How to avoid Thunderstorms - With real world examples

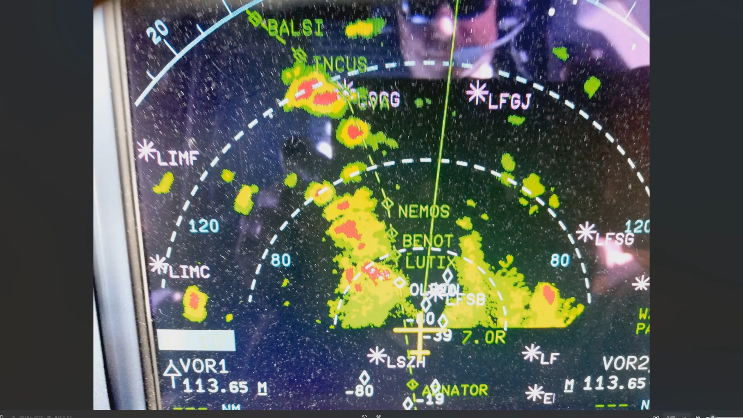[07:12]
So we requested a heading to the right. We stayed on this heading till pretty much to Geneva. You can see that point there. And then we performed a turn to the left. So once again heading makes sense because you want to have a relative distance to all these clouds and you want it to stay constant. Here another really interesting example.